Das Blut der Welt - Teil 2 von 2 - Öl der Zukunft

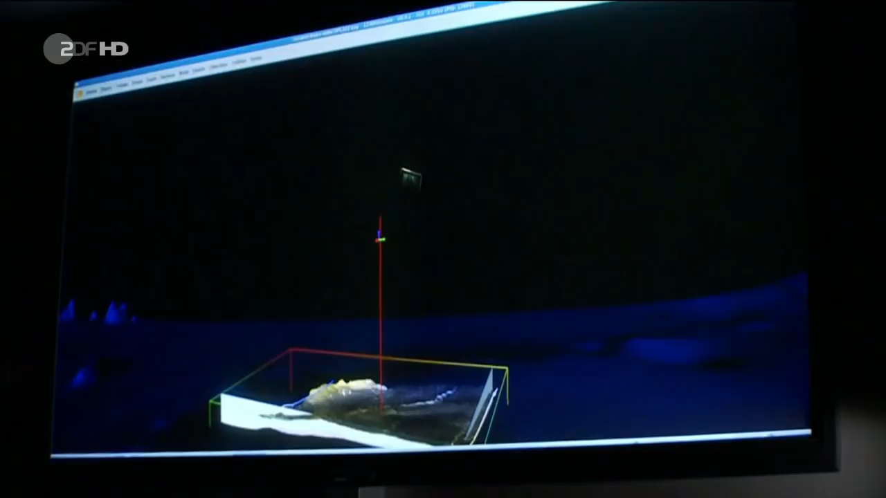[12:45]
Jetzt verlassen wir den Strand, entfernen uns vom Festlandsockel, fahren durch 2500 Meter Wasser. Jetzt sehen wir den Meeresboden, eine Karte aus seismischen Daten.
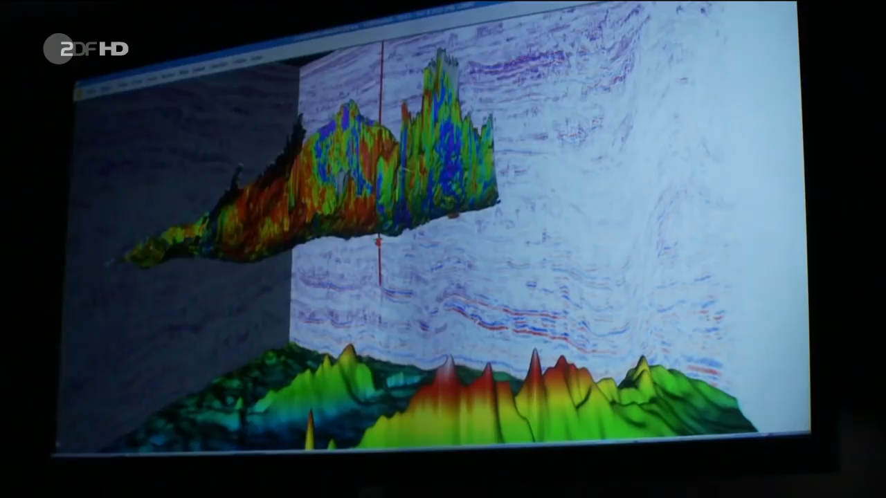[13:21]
Wir sehen hier eine Schicht auf dem Boden, der als Quellgestein identifiziert wurde.
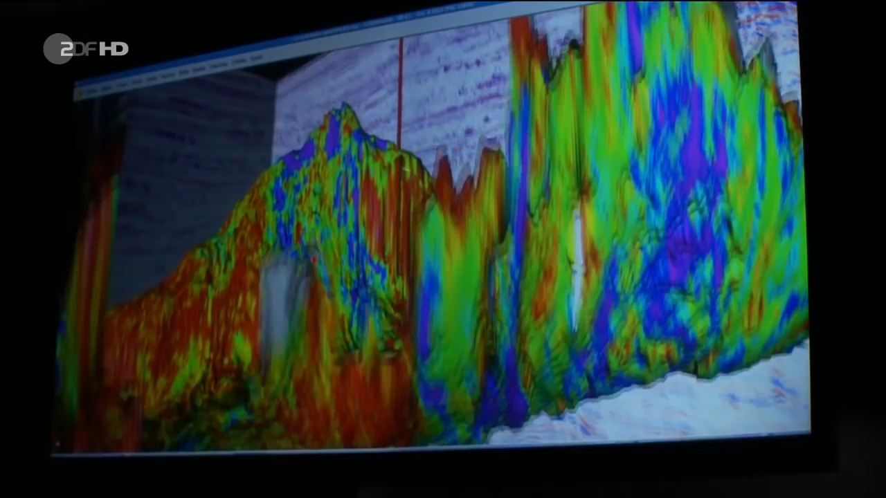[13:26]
Das ist praktisch die Küche. Hier sind das Öl und Gas entstanden.
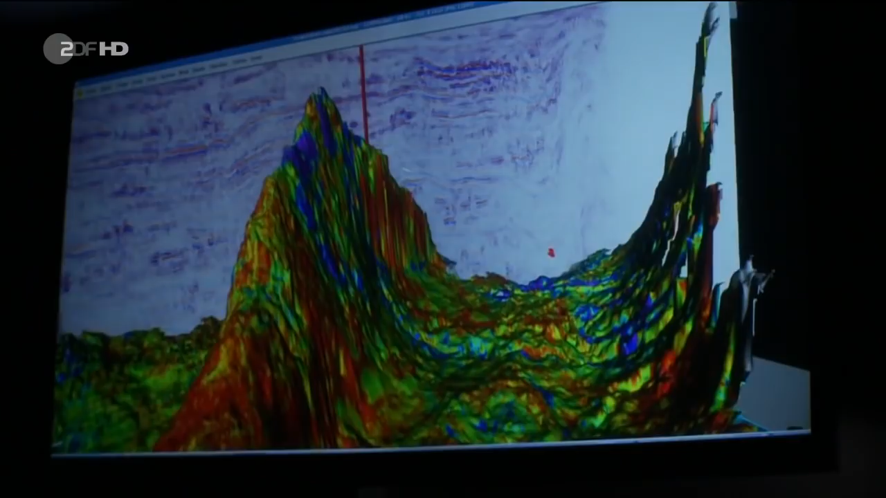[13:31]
Manchmal sehen wir bei der seismischen Analyse bereits das, was man direkte Kohlenstoffindikatoren nennt.